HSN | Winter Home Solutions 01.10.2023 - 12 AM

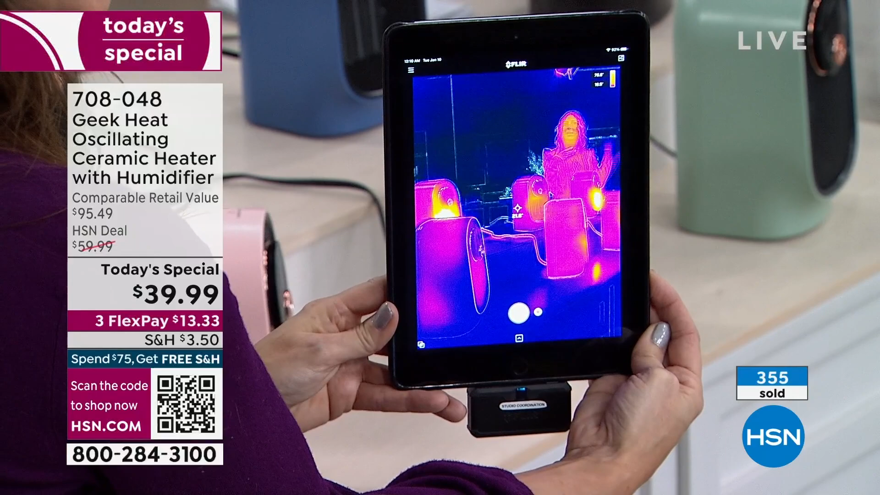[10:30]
coming from this 800 watt heater it's ceramic heater remember that's just going to warm the air it's never going to dry out the air but take a look at that if you can show me can you shannon
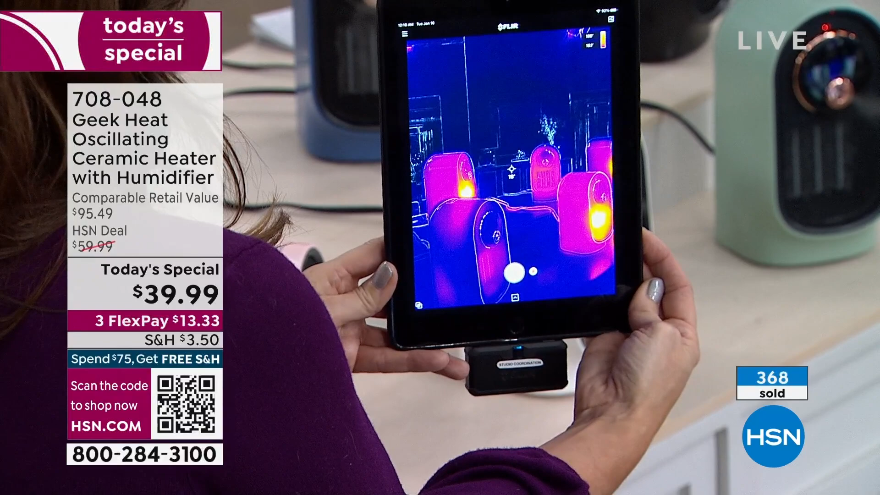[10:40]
can or can i actually ask you sarah to put your hands up in the air so i can see if i can show you do you see that now go put them right next to or close to the heater and watch how they just warm up automatically
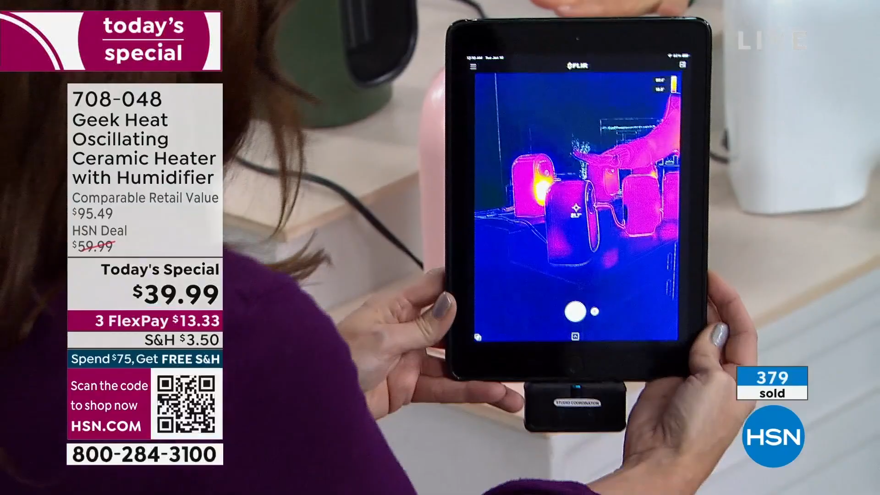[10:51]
like you're warming your hands like in front of the heater right here that's cool i'll take my hands away right here this heater's on there now put it down like you're there and look at how quickly that you see how it warms up now let me tell you our power that power you're going to get in two seconds from turning it on so if you're using this for zone heating good if you're using this just